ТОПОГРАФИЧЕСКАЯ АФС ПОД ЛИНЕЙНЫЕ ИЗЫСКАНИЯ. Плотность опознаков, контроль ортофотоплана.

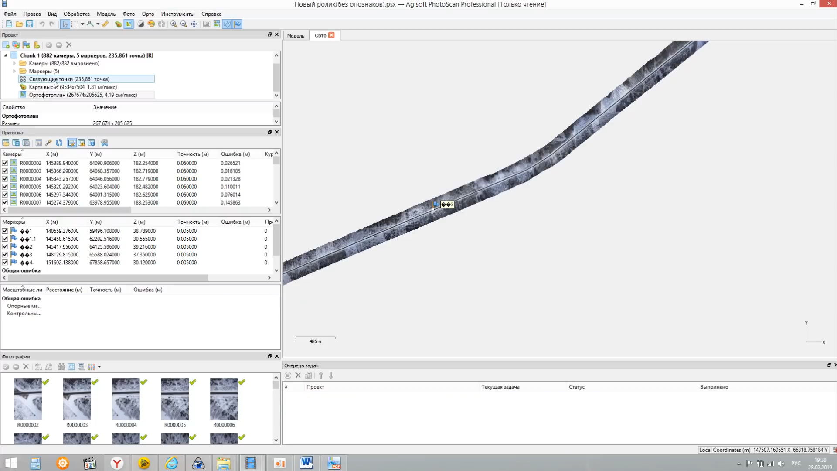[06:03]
После этого на основе разряженного облака построил карту высот. Вот карта высот. Как вы видите, чем синее,
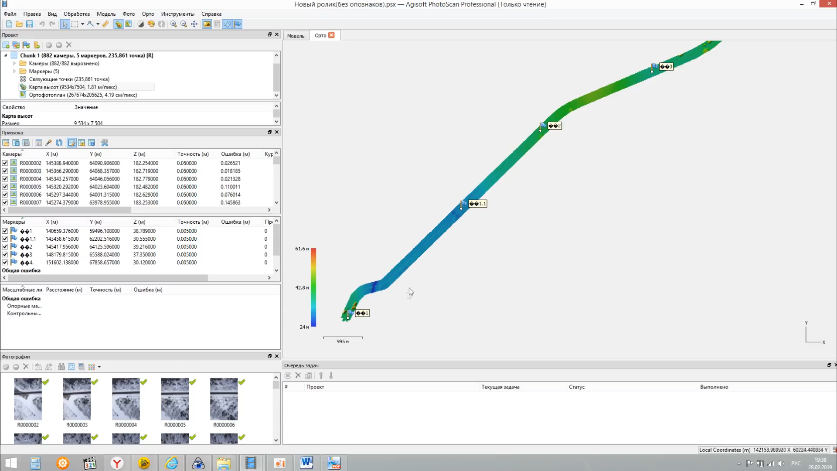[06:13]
так скажем, перепад ниже, чем краснее, чем перепад выше. То есть, смотрите снизу на отметку 37.79. Наводим на дерево. 38.71. Ну, а на дерево плохо собралось.
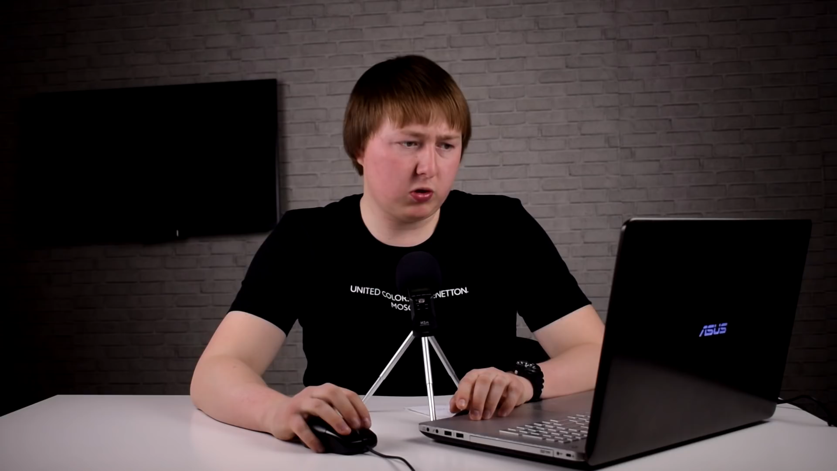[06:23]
Надо взять какой-то более густой лес. Вот более густой лес.
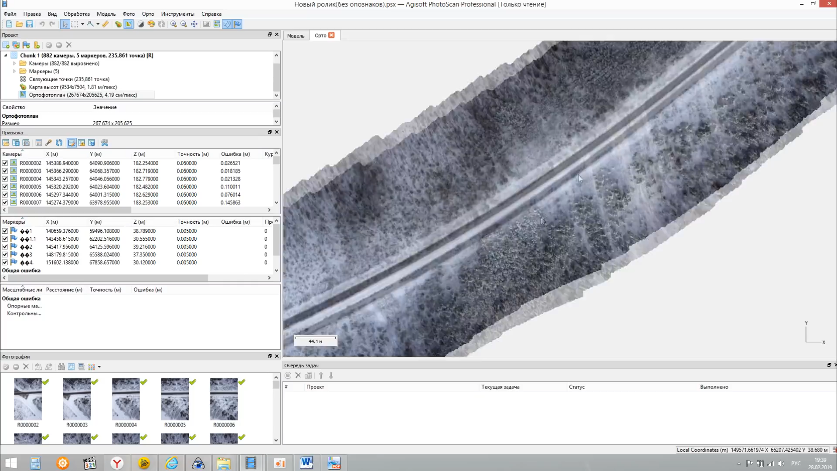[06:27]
То есть, вот видите, тут лес. То есть, 39.560. Маркер опускаем в откос, в кювет. 38.49.
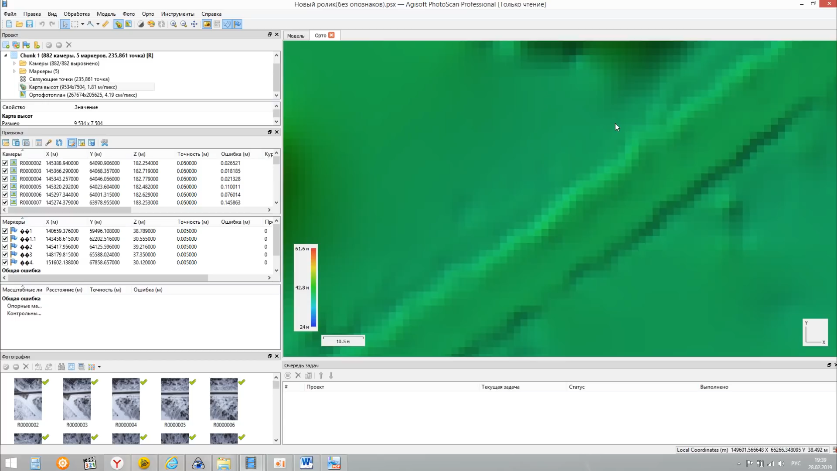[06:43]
То есть, перепад вниз пошел. И теперь маркер наводим на дерево. Оп, сразу 50 метров. То есть, видите, какой перепад. То есть, матрица более-менее правильно построила рельеф.
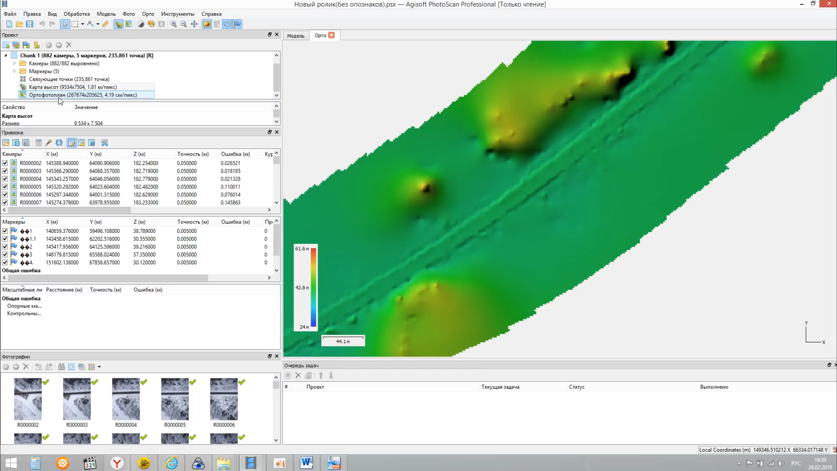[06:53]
А насколько правильно, узнаем чуть позже. Это то, что фотоплан построился без опознаков. То есть, сейчас опознаки, они даже не в ролях контрольных.